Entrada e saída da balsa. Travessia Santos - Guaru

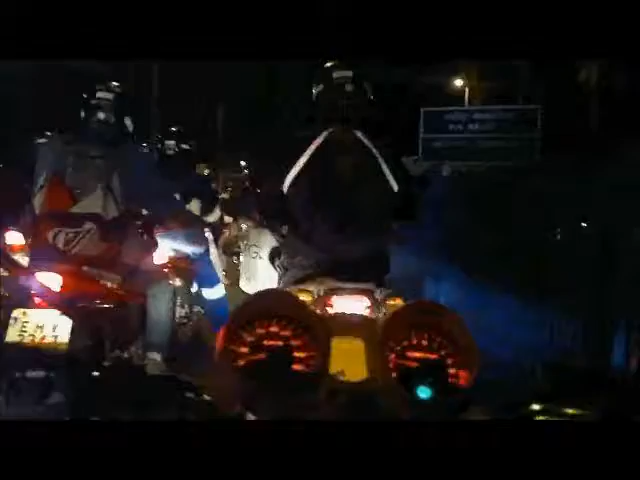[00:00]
na fila da balsa. Daqui a pouco libera as motos. Aí entra todo mundo para a balsa.